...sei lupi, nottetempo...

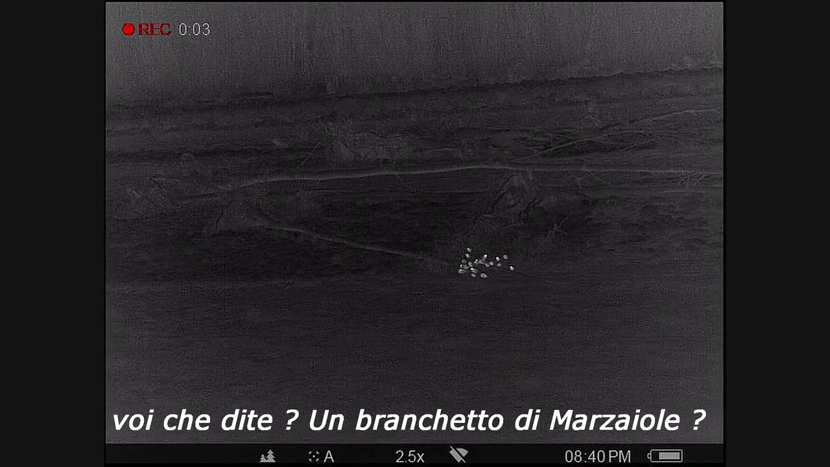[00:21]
immaginate il mio stupore nel trovarmi davanti sul greto a circa 100 metri da me, questo branco di 6 lupi.